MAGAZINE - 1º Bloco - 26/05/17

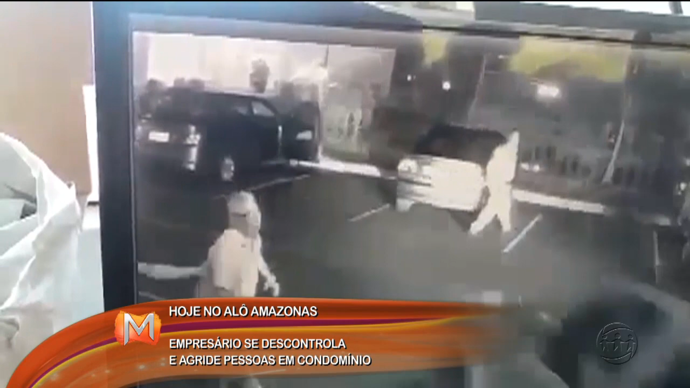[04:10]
Olha aí, o empresário com a picape tentando atropelar as pessoas. Antes, Lud, ele tava discutindo com alguém ali na área comum, né, na área de lazer, porque tava acontecendo uma festa.